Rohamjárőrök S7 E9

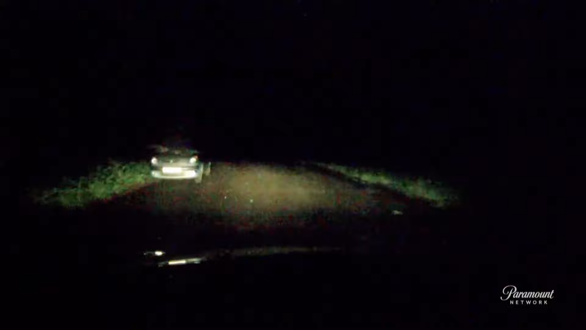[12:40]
Hajnali fél négy van, és a veterán Barry Peach szkegnes határában járőrözik. Ebben az időben a lakosság nagy része még alszik, de Barry talált valakit, aki még nem ért haza.
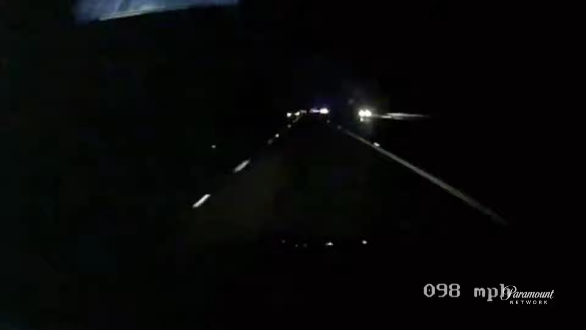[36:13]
Kora reggel van, és egy rohamjárőr 160 km per órás sebességgel száguld az A1-esen. Egy lopotjárművet üldöző egység után hajt.
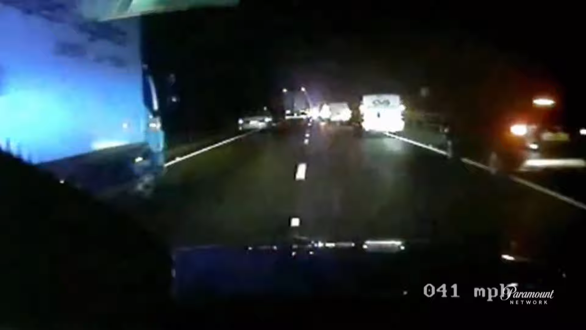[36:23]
Ahogy közelebb kerül a kék villogókhoz, profi módon szlalomozik a forgalomban, és csatlakozik a rendőrautókhoz a lopotjármű nyomában.
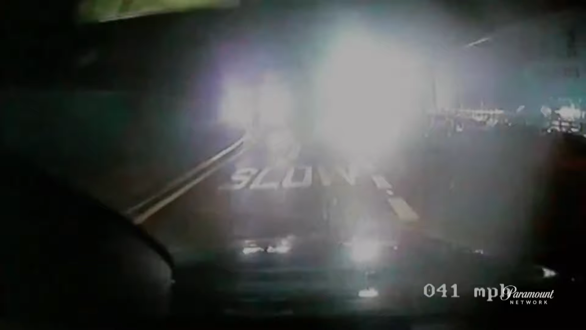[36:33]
Mivel a gyanúsított már csak nevetséges 25-tel cammog, nem áll fenn a gyors hajtás veszélye. Mivel egy markolót lopott el, 32-nél gyorsabban nem is tud menni. Most egy zsákutcába hajt, és ez a csiga lassúságú hajsz a véget is ér. Egy szerencsés lakost nehéz géppel ajándékoz meg,